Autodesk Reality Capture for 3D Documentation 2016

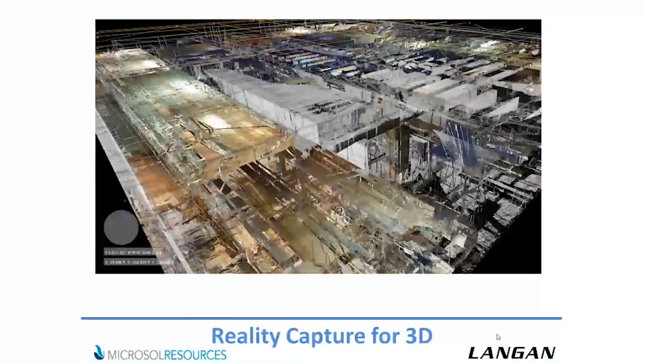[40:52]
Everything just came in exactly as we had it in our, as it was scanned out in the field. Here's another project that we had done, some exterior and interiors in this particular project, but the exteriors came out really nicely, and this is inside of a recap. And when I saw these inside of a recap, I was pretty much blown away. Almost photorealistic that these are all actual point clouds of how it showed up inside of recap.
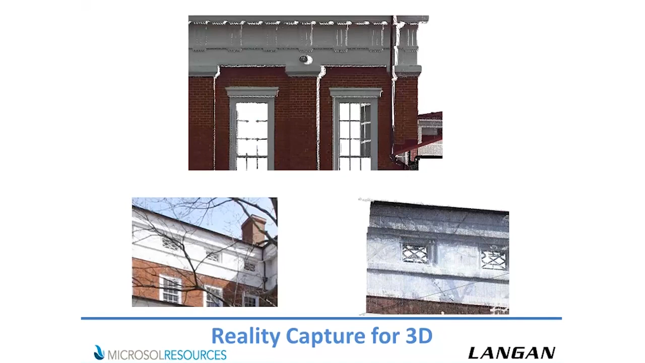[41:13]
Typically in the past, when you're inside of AutoCAD, this would show up as one color, or maybe you could kind of grayscale it a little bit, but having a true color was tremendous. Here's another project. This is inside a recap looking at just a floor plan view. This is inside a Revit with a black background. We use it a little bit better, but you can see that the point cloud just comes in beautifully.
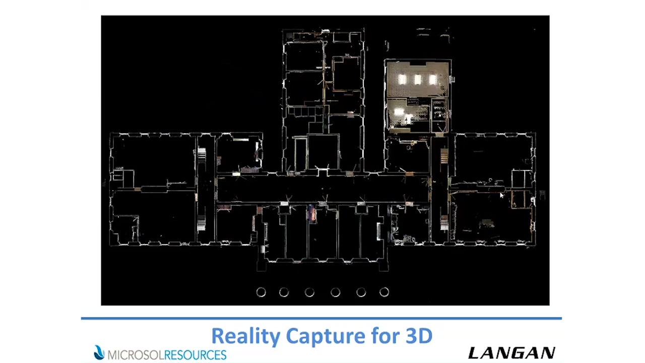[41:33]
And this was, again, a true color point cloud. And here's another project that we did on the exterior. You know, the amount of detail you can see, you can make out the blue parking striping.
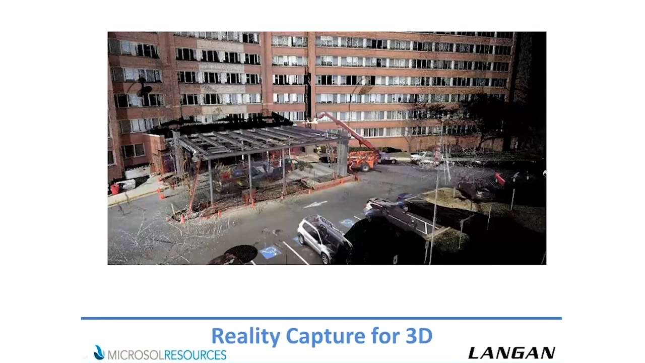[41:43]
Sorry, let's go back to that. So it's really been a game changer for us. The other biggest game changer that has happened is we've brought on mobile scanning to talk of, you know, to kind of build on what George had talked about with things changing with drones.
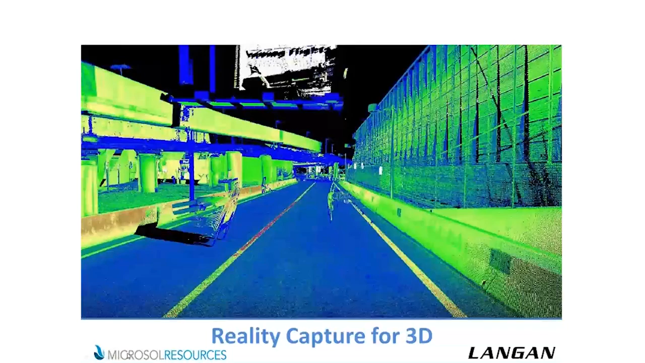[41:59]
We had picked up a mobile scanner about a year and a half ago now,
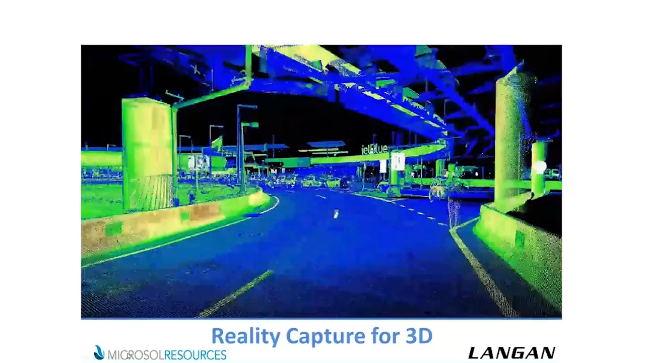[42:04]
and the ability for that, we can now take that LiDAR data out of that mobile scanner, bring it into recap.
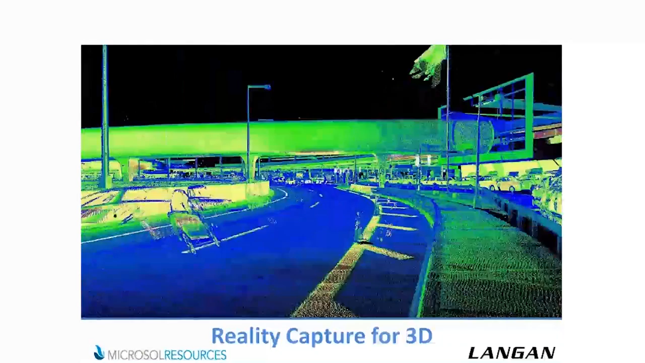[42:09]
This right here was all done in, I believe it was Navisworks, this video.
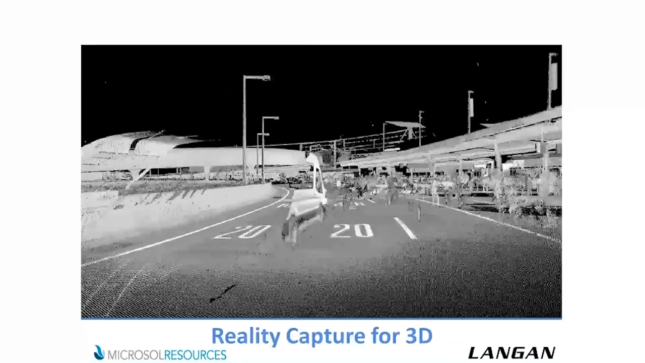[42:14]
And this is a tremendous amount of data. And this here was all captured driving around in a matter of,
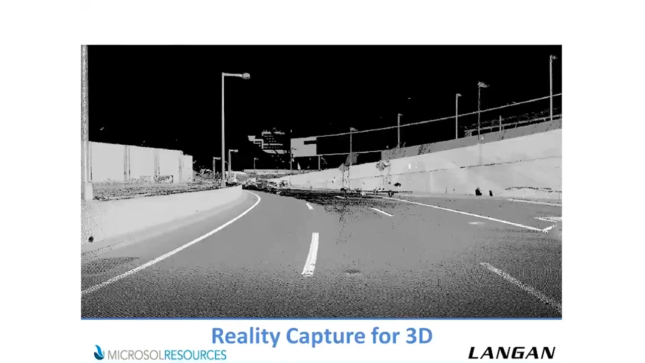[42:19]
I believe it was 45 minutes to an hour they spent driving around.
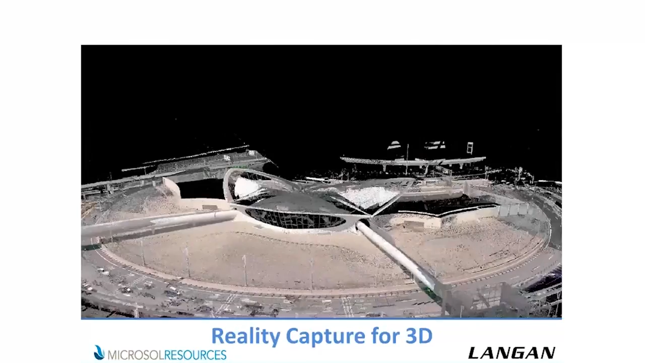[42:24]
And most of it was to do is, most of their difficulty was trying to get a lock on the GPS signal,
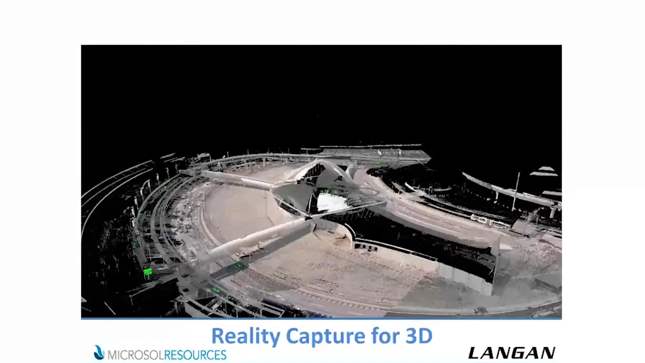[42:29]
but this was all done using our mobile scanner, which, let me just fast forward to that, which you could see right here. Sorry for that. That's not working.